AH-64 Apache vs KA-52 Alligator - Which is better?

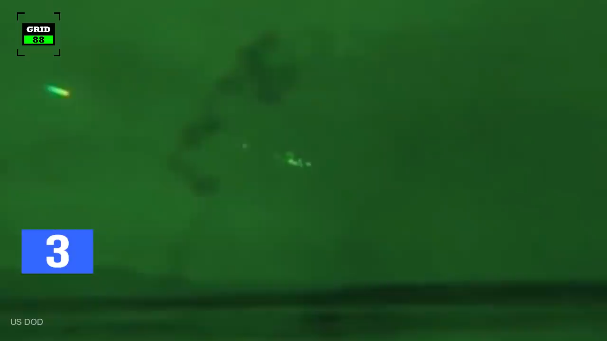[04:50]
Apache crews are trained extensively during nighttime,
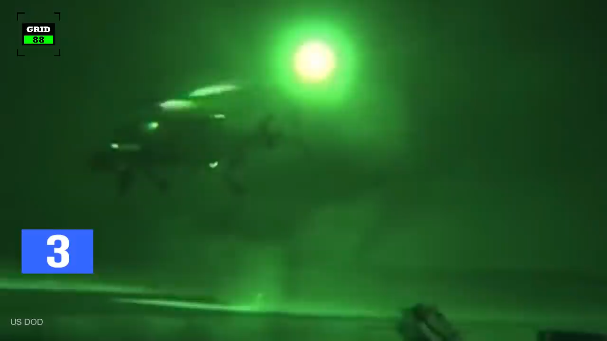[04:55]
as the helicopter was literally designed to excel in a dark environment.
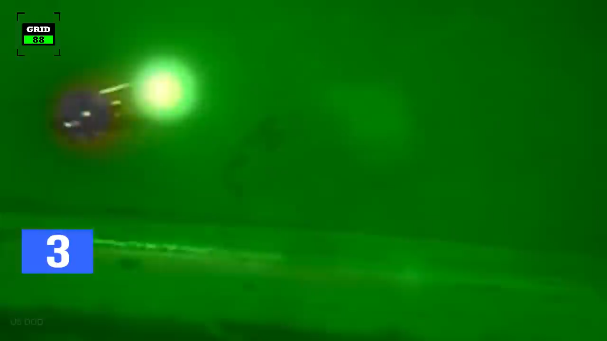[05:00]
Whereas a high degree of KA-52 survivability is ensured by the pilot's cockpit,